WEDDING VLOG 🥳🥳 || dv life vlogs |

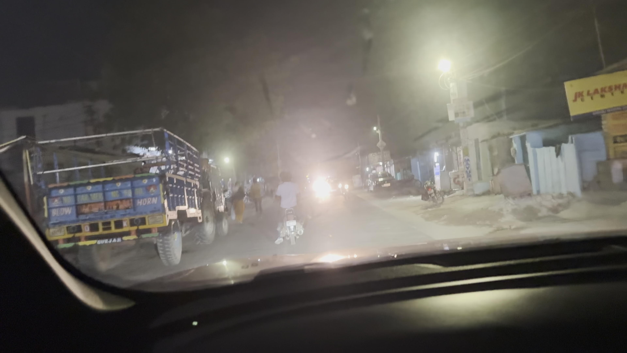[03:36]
लेट्स गाइस तो गाइस हम निकल गए और बहुत ट्राफिक है